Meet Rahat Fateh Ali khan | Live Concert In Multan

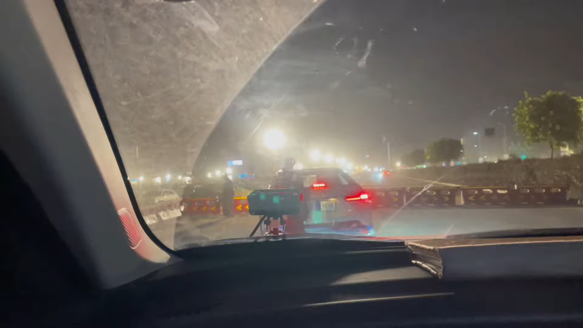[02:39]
चक्कर बैरियर आ रहे हैं भाई, बैरियर हट रहे हैं, फुल वीवीआईपी की एंट्री में, क्या बात।
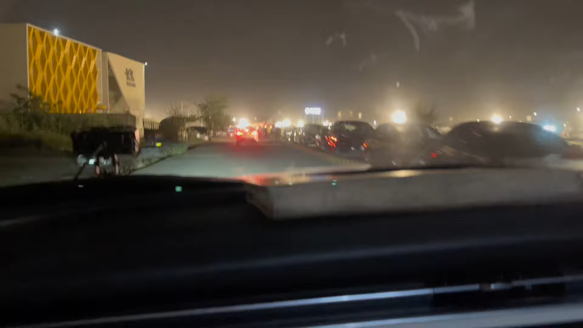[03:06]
ये देख ये पार्किंग और वो सामने इवेंट, सामने क्या बात, क्या बात, मजे ही लग गए भाई, मजे ही लग गए।